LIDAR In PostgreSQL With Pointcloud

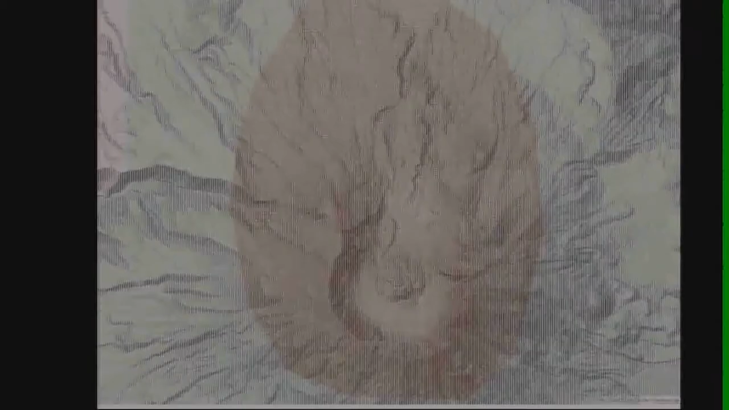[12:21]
It's Mount St. Helens. And if we look a little bit closer, you can actually see the patch lines. So in this load, the chipper ensured that each patch holds about 400 points.